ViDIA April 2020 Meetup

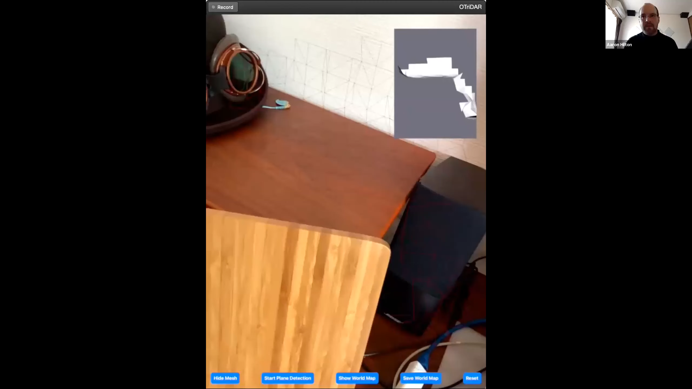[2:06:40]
Here you can see, you can see, uh, I'm just mapping my room.
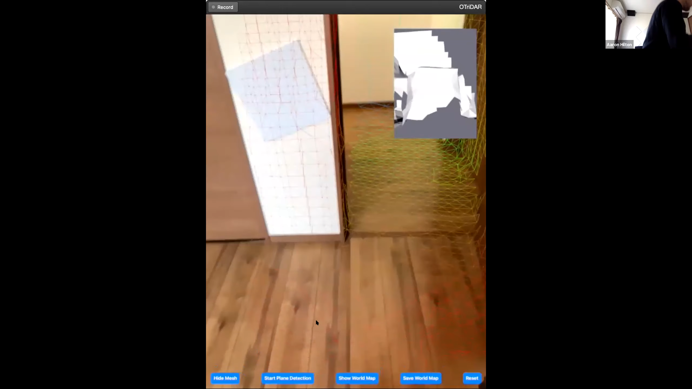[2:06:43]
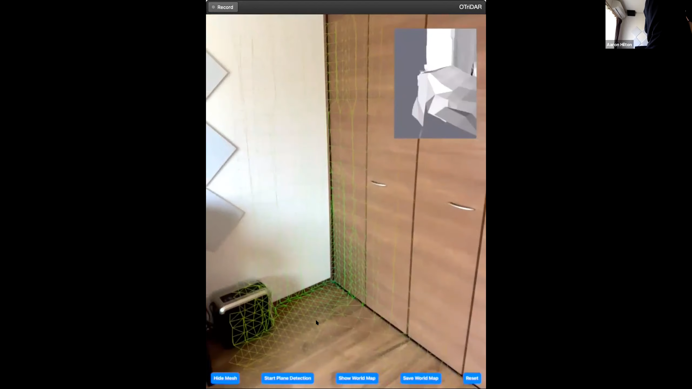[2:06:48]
Alright.
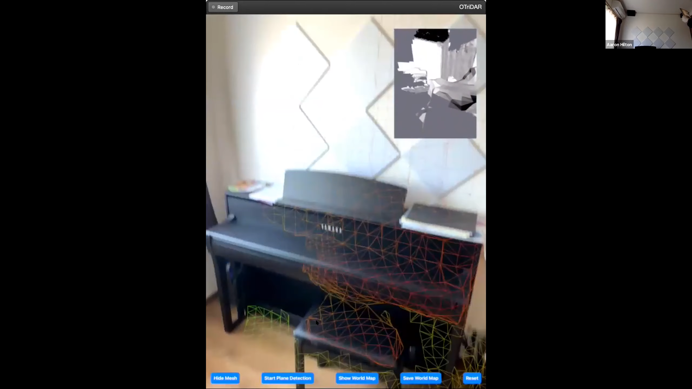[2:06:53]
So this is just kind of hijacking Apple's, um, eBug or the, uh, mesh anchor system to map out all the surfaces.
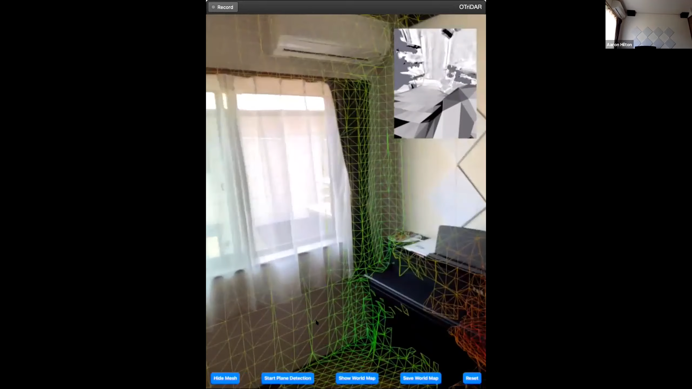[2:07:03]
And it's pretty good.
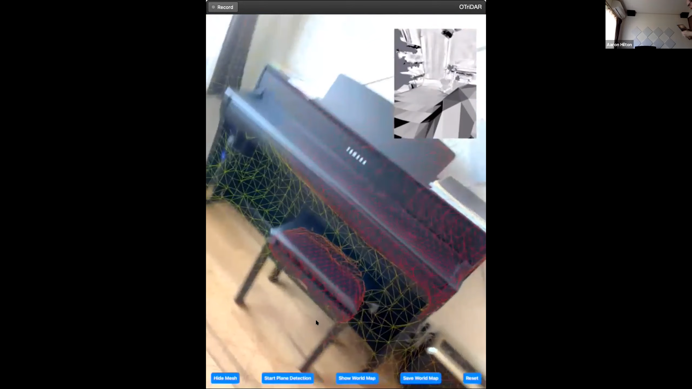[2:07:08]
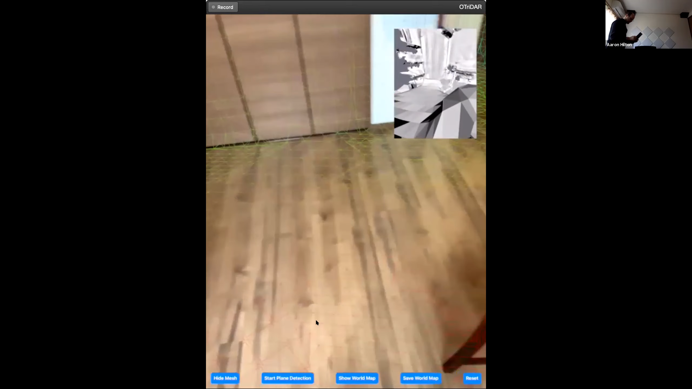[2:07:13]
It's, it's about as fast as the meshing that we were doing with, um, bridge engine.
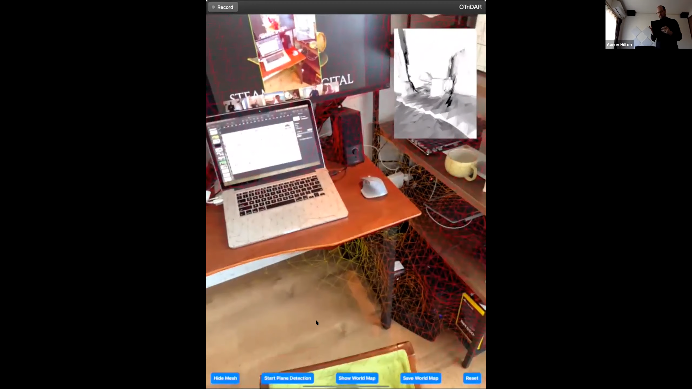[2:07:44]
which is awesome. Hmm. Um, so yeah, this, this is built just by walking around the room and mapping it all in.
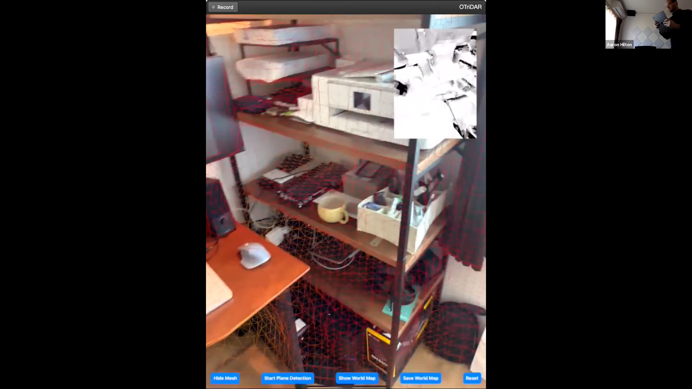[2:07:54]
And this has huge utility cases for, you know, checking if something is going to fit your living room or not,